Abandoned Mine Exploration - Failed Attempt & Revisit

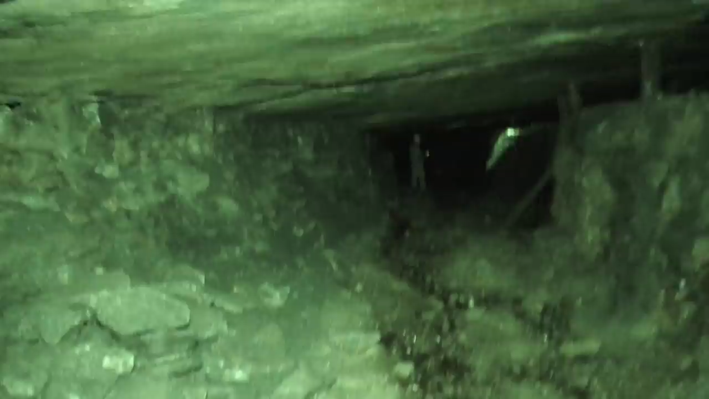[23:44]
And you can see how it makes me look.
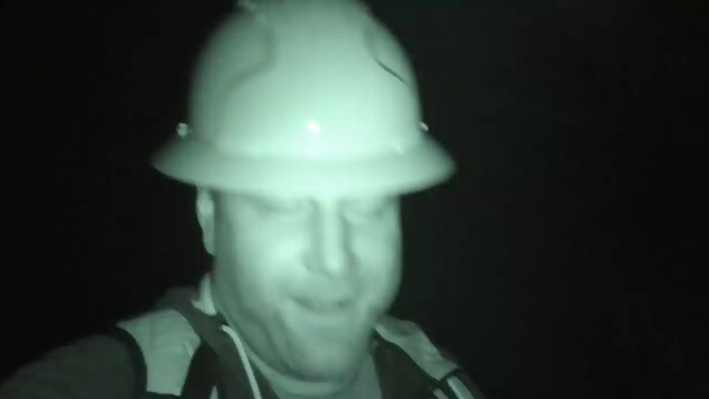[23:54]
It looks like I'm in a ghost hunting channel. But, this is complete darkness now. There's no lights on at all. Just the IR light that's illuminating me and allowing it to pick it up. So, pretty cool technology. I'm looking forward to doing more with this type of element of infrared. So, maybe some ghost hunts, maybe some abandoned explorations where we can keep the lights off or keep them low and just use this. So, pretty cool. If you like it, give it a thumbs up. Now, one thing I missed on the way up here.